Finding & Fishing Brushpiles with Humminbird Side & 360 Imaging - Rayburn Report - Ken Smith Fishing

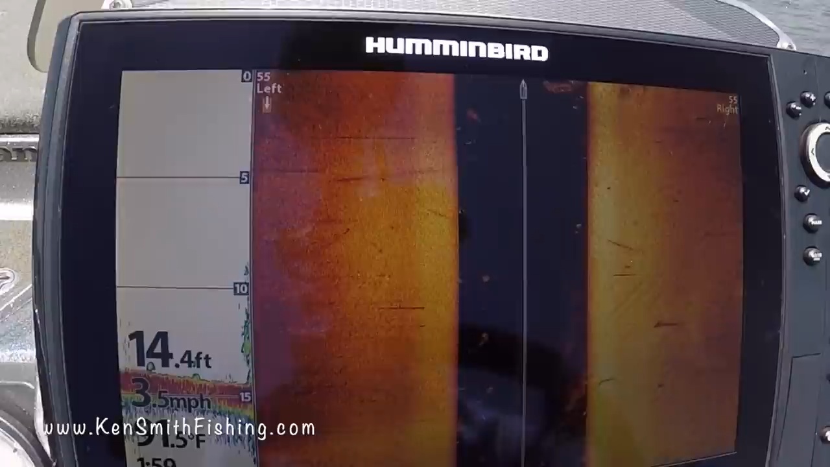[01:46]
On screen: depth 14.4 ft, speed 3.5 mph
and there you can see it's showing up right there you see that it's all
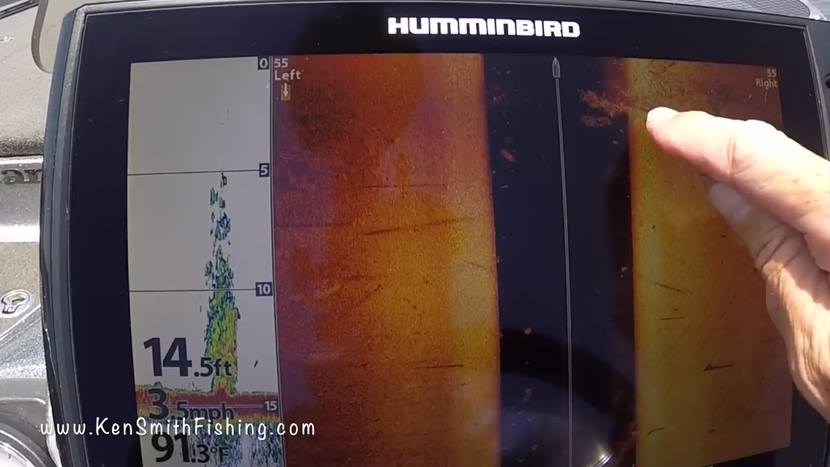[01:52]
On screen: depth 14.5 ft
lit up it's got all kind of bait and stuff inside that tree and there you see it right there i think
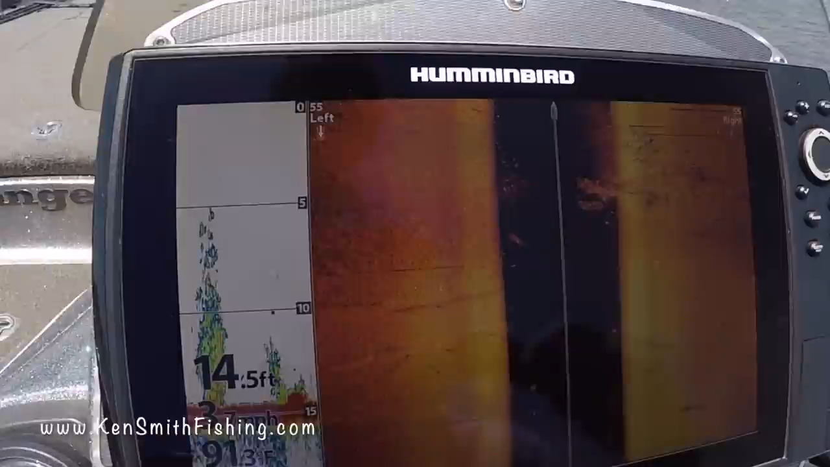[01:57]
On screen: depth 14.5 ft
i just probably caught the edge of it so let's make a little closer idle right over the top of it let's
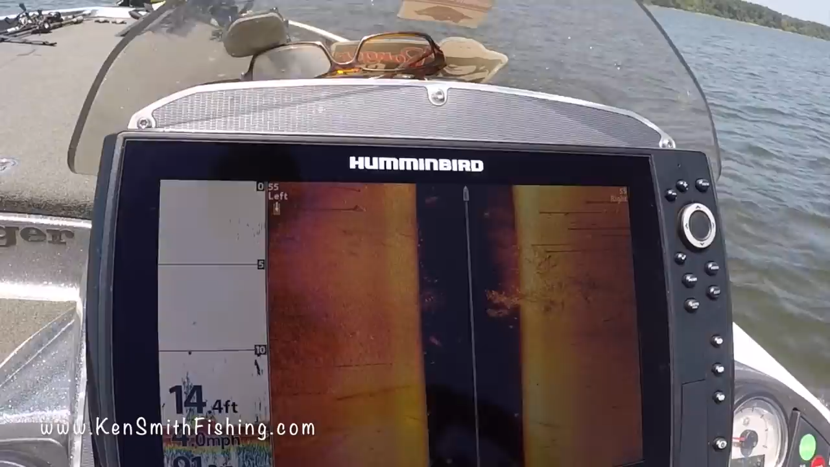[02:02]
On screen: depth 14.4 ft
see if we can't blow it up we'll see it so
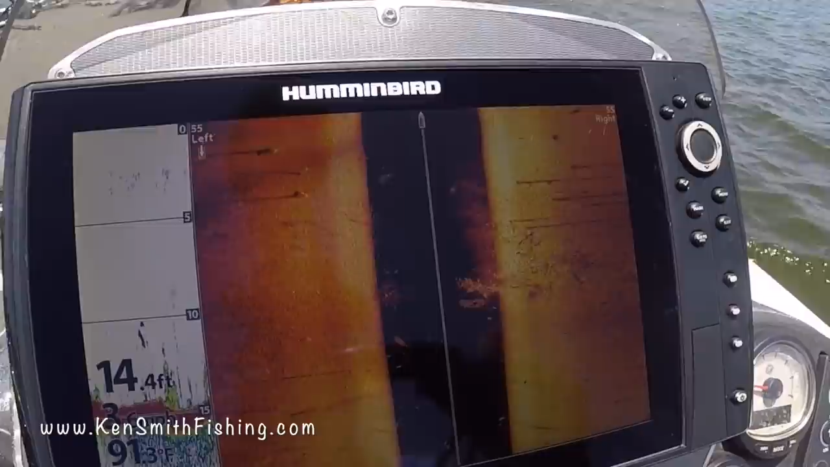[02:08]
On screen: depth 14.4 ft
that's a stump you can see a shot actually a tree
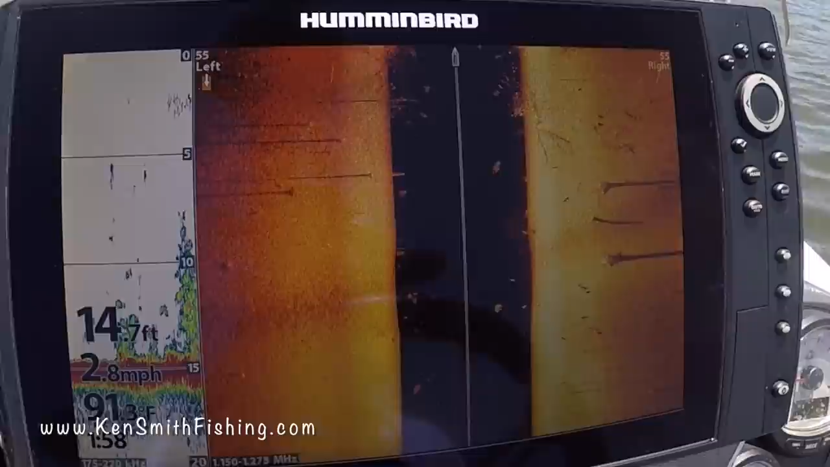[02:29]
On screen: depth 14.7 ft, speed 2.8 mph
probably all right that sure enough looks like a brush polymer right there
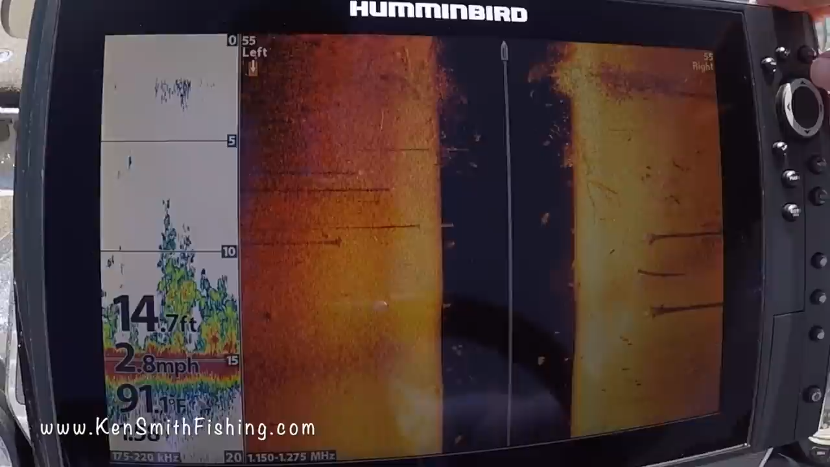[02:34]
On screen: depth 14.7 ft, water 91.1°F, speed 2.8 mph
so we'll put a spot on it we'll come back around looks
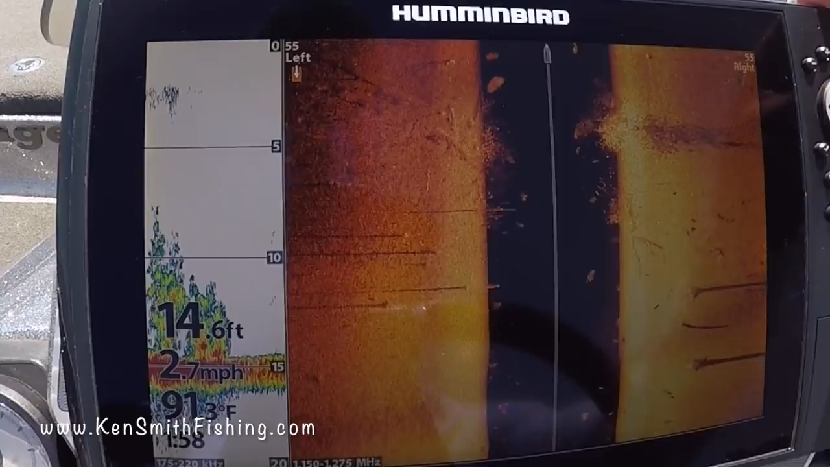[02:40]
On screen: depth 14.6 ft, speed 2.7 mph
like it's just off to my right oh there it was sorry there it is right there that is a big tall tree and
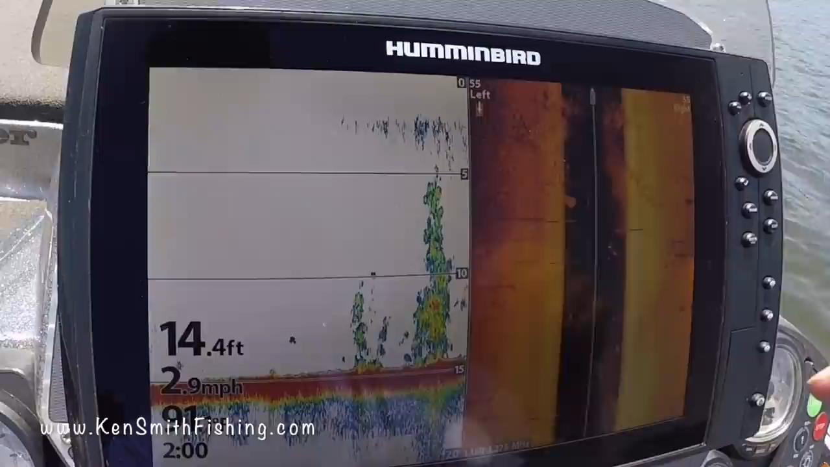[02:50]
On screen: depth 14.4 ft, speed 2.9 mph
i guarantee you what's happened is these these brush pile guys they come in and put a weight in the bottom and they put
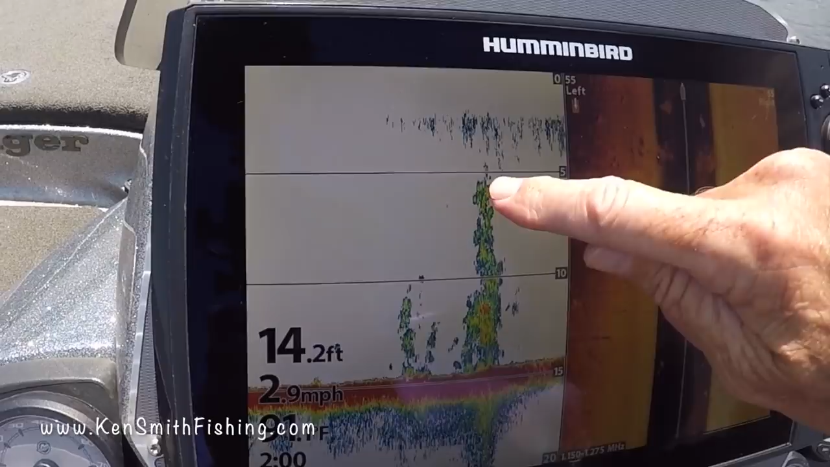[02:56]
On screen: depth 14.2 ft, speed 2.9 mph
a jug in the top so that it stands them up and that's what they've done with that one so let's uh